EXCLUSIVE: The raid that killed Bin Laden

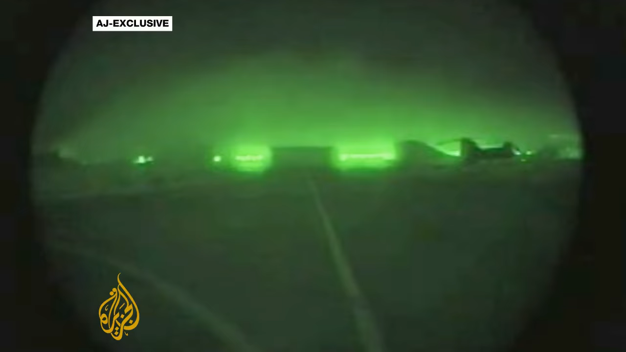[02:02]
choppers take off from Jalalabad Air Base in Afghanistan after 2300 hours.
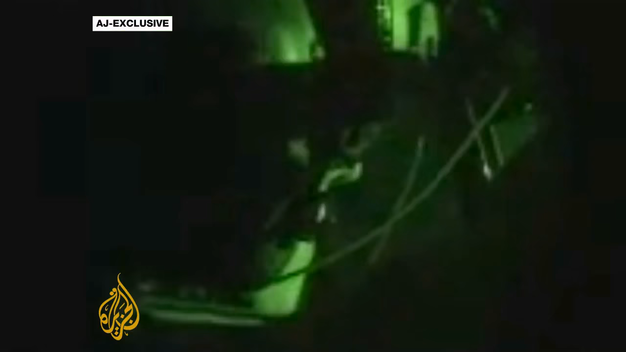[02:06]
They fly low and fast over the border, entering Pakistani airspace around 20 minutes later.